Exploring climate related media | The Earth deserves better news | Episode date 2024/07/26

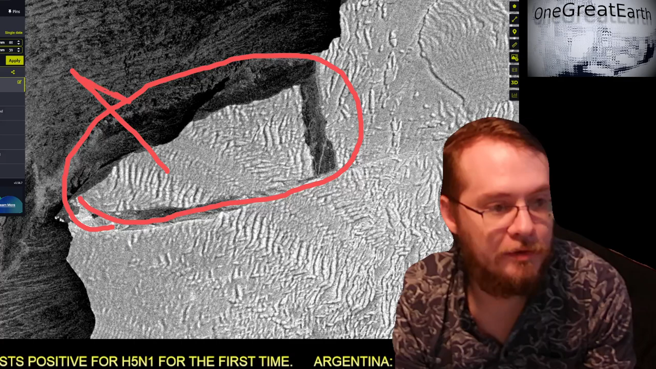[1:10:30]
It's gonna come out like a tooth, like this.
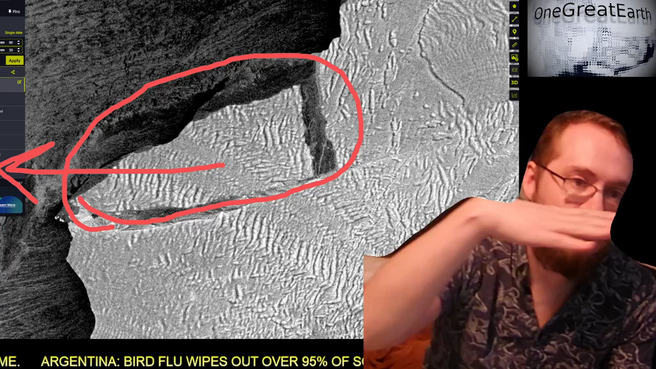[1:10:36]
Move out. You get caught up in the currents.
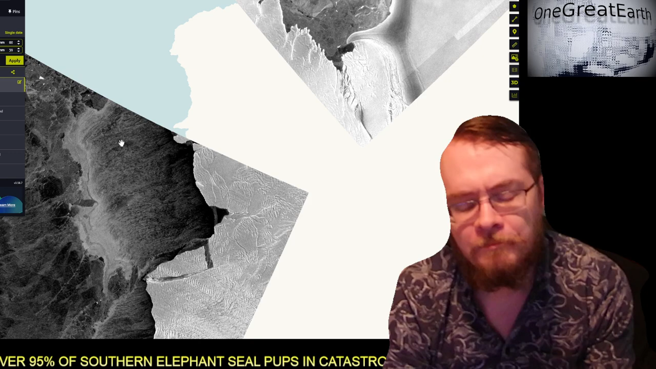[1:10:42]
And when, and this just thing, we don't know how tall it is. That's the other thing with these glaciers, that we don't know their exact height.
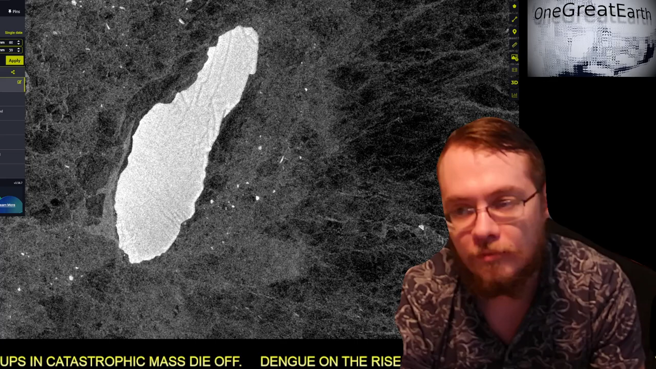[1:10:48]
You know, look around, you just measure, like, okay, this one is 38 kilometers.
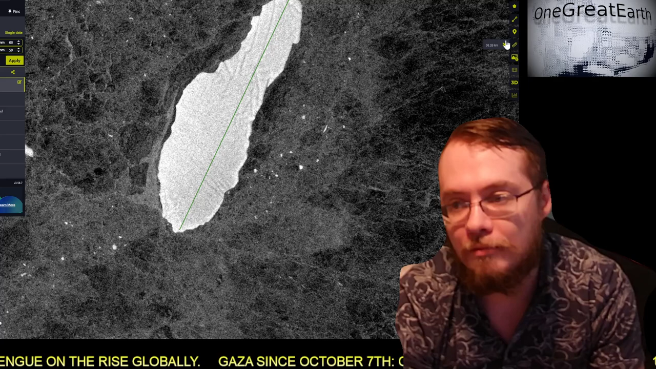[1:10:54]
These are massive, massive bodies of freshwater ice.
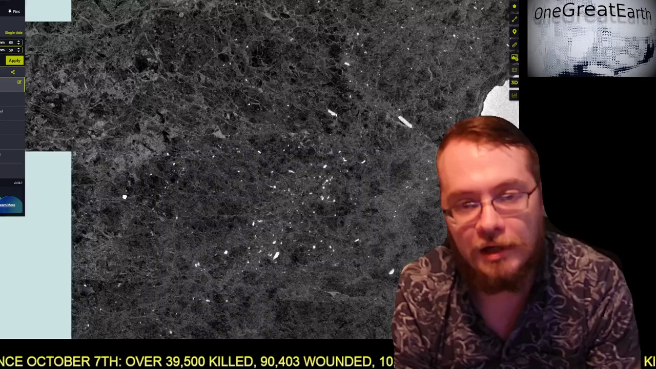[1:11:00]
Largest on the planet.
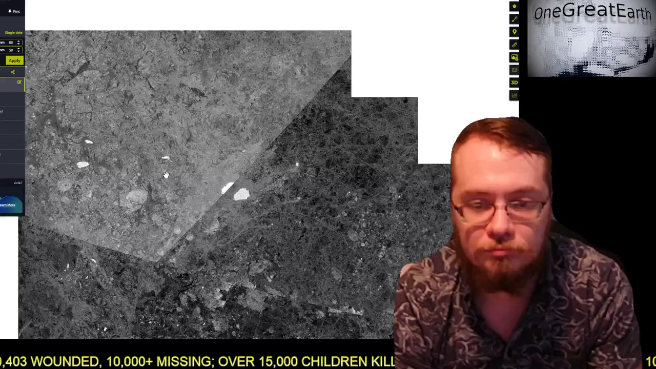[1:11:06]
We're seeing, like, this right here, look at the size of these.
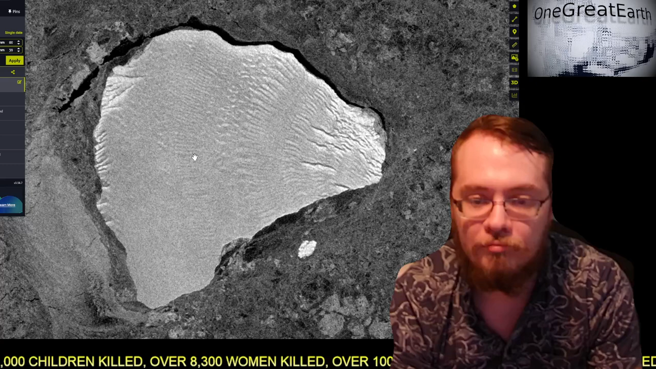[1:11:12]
If we're worried about doomsday glaciers, so to speak, they're right here.
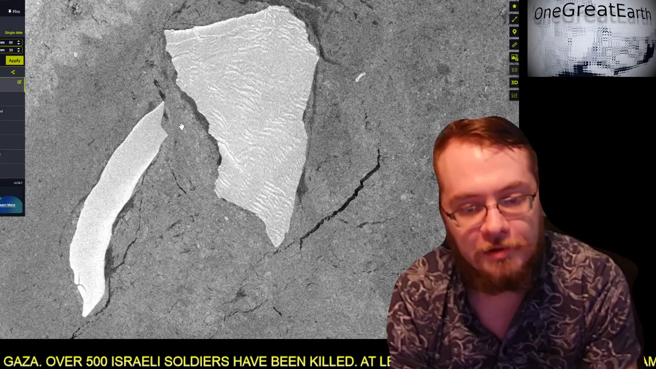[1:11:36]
There's nothing keeping them at bay, and they're all moving further north, out of the way, out of the Arctic Circle.
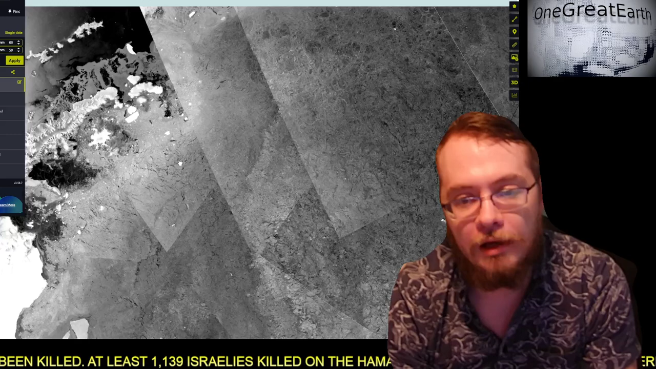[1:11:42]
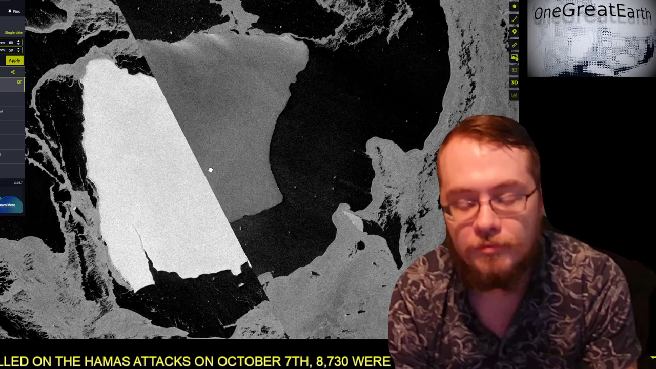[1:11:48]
Two images that make up this, but we're in trouble.
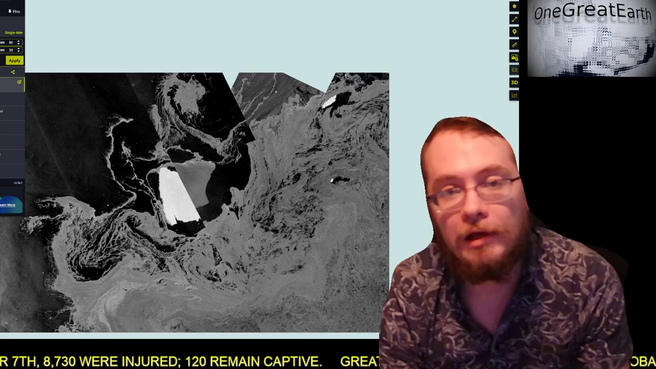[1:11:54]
We have records amount of fire everywhere and records amount of freshwater ice everywhere.
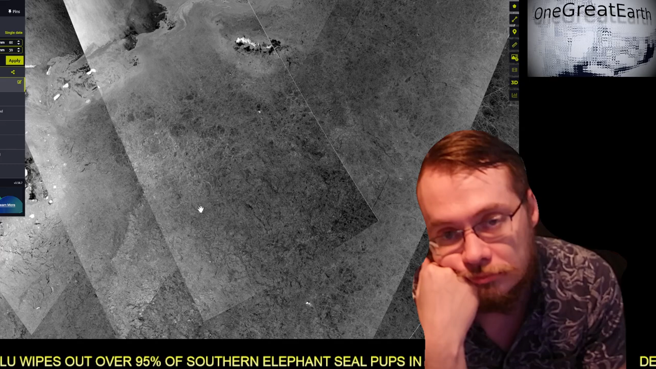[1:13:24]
And produce record amount of toxic, sick smoke in the air. And you go to the other side of the planet where it's almost frozen. It's not as frozen as it should be, like the Larsen shells here collapsed.